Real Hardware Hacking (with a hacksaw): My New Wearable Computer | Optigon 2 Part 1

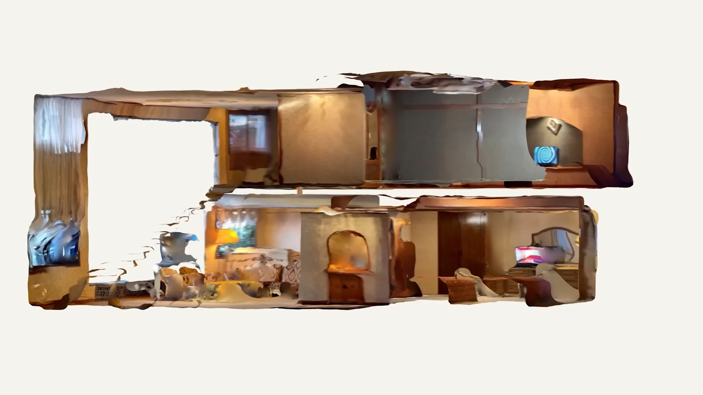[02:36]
and even fully dimensioned floor plans you can virtually fly through.
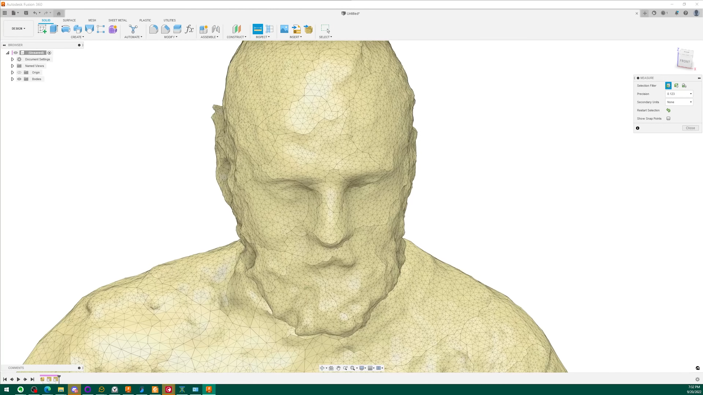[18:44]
This let us get a perfect scan of my nose, ears, forehead, and just overall handsomeness.